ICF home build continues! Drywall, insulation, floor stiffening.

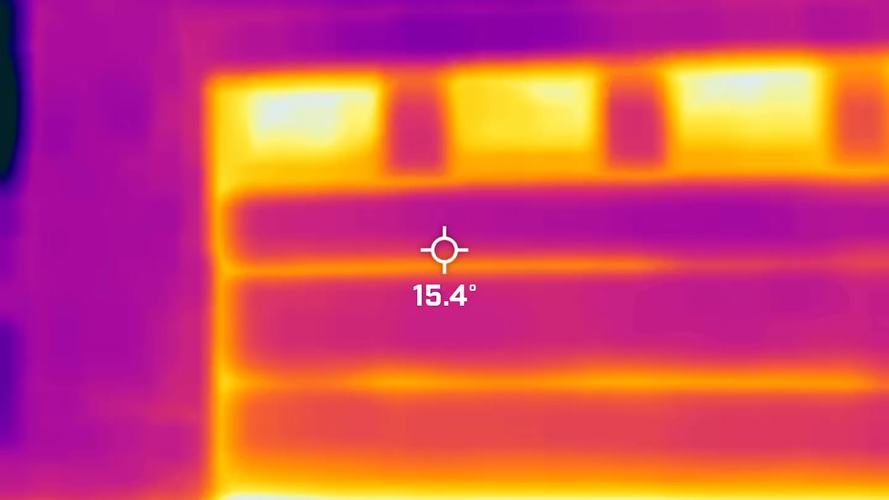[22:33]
And then because we have been getting some snow, I have noticed on the outside of the garage door, on the concrete, the snow gets melted about 6 inches out.
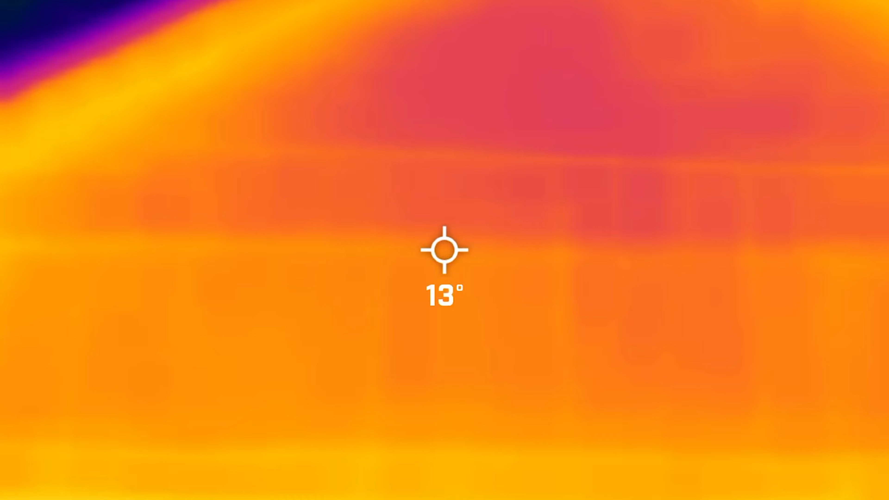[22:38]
So there must be some crazy battle going on where the garage floor concrete is hot.
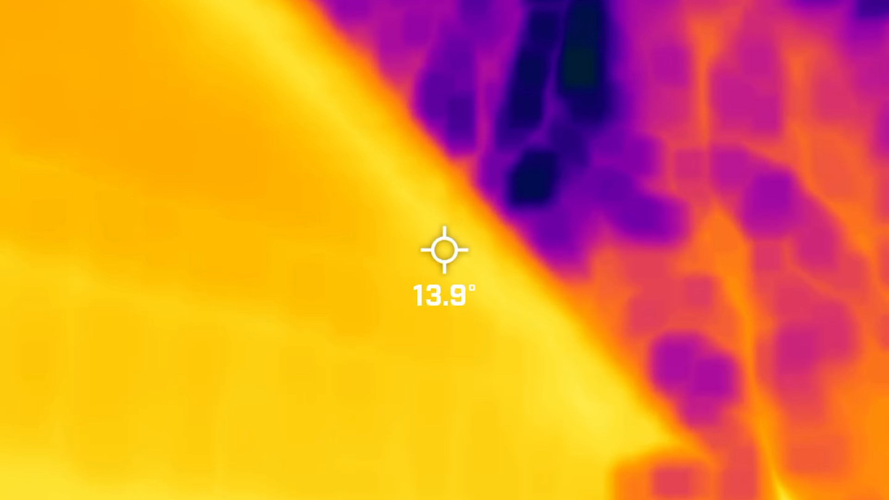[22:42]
It's getting its heat out of the garage about 6 inches, but then that concrete apron is also freezing. And right there, there's like a cold battle going on.